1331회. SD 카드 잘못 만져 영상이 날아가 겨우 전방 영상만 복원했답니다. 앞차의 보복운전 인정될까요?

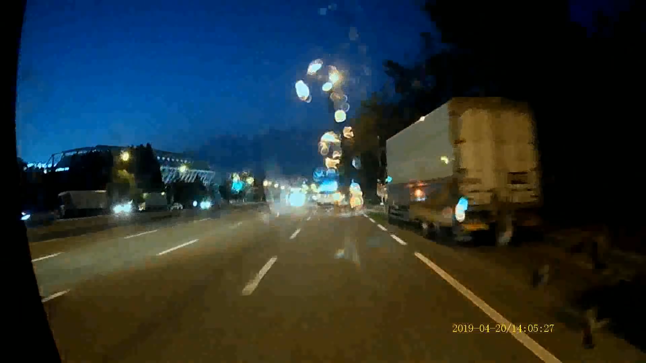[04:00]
왼쪽에서 검은색 로디우스가 들어올라 그래요. 왼쪽에서 지금 나왔습니다.
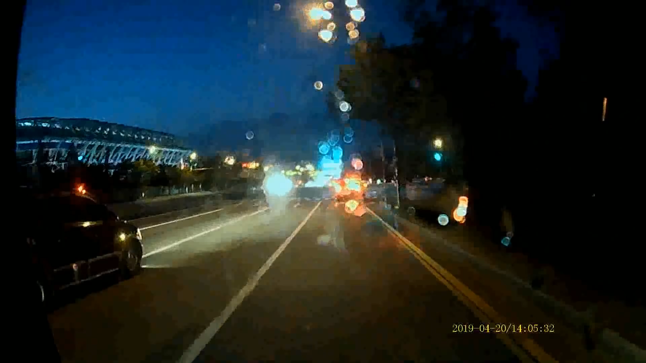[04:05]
로디우스가 여기서 우회전 들어올라 그래서 그렇지 계속 들어오면 사고 나니까 안 돼 그러면서 빵 했어요.
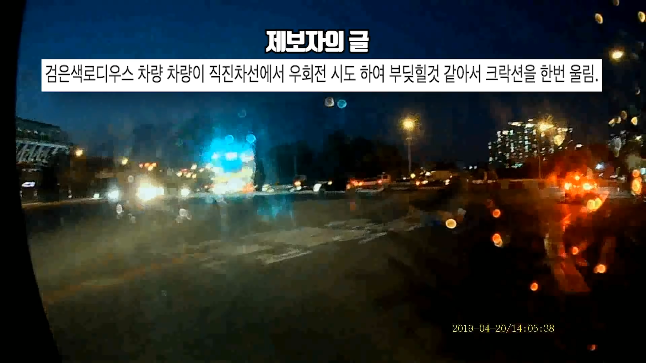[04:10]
그리고 이제 하이패스 구간 들어갑니다. 아까 로디우스 기분이 나빴어요.
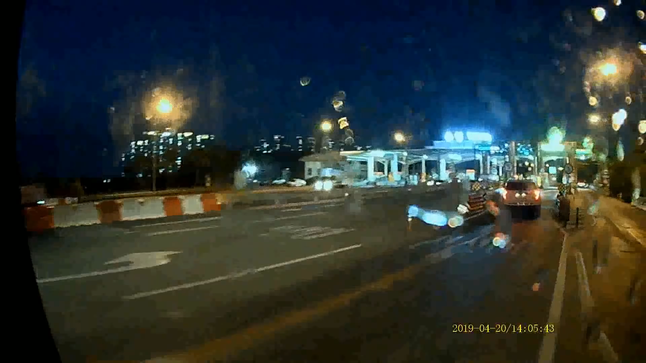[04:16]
그래서 이제 블록차 들어가는데요. 로디우스가 옆에 차로 들어갑니다.
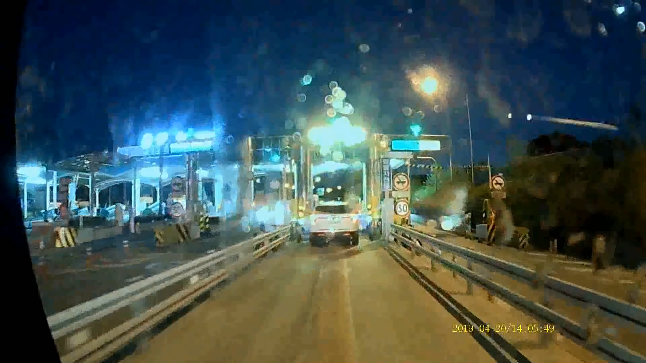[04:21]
로디우스 보일 거예요. 로디우스 지금 왼쪽에 지나가는 차가 네, 지금 지나가래요.
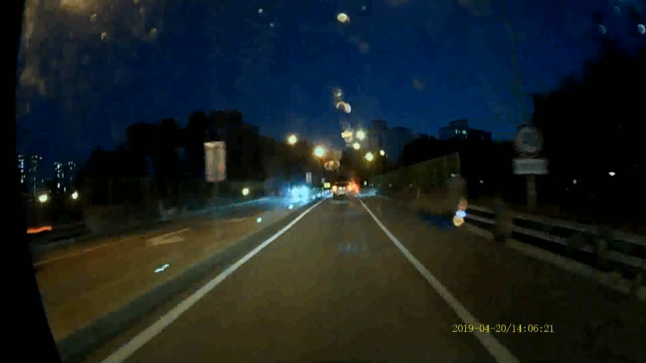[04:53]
뒤에서 하이빔 쏘면서 온다고 쫓아왔다는데 하이빔은 잘 모르겠네요. 빵빵 소리가 2분 20초부터 들린다는데요. 거기서는 자세히 들린다는데요.